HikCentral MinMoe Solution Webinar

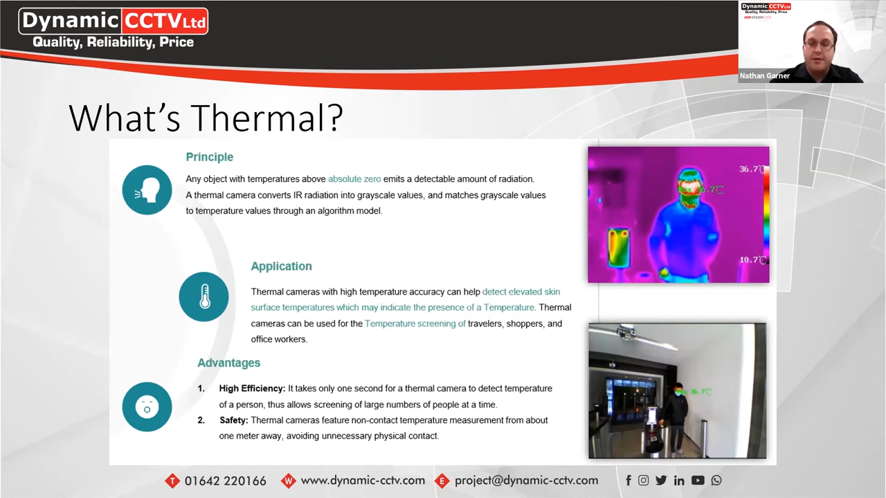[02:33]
So with the unit itself it only takes one second for the thermal camera to actually detect whether there's an elevated temperature and that can be logged within Hixentl itself for an employee if you've uploaded a list of employees within the company through the access control system. It can also be set to trigger an alarm which can go through to your control clients or it can send an email as well. The minimal terminal itself is a touch-free temperature screen terminal.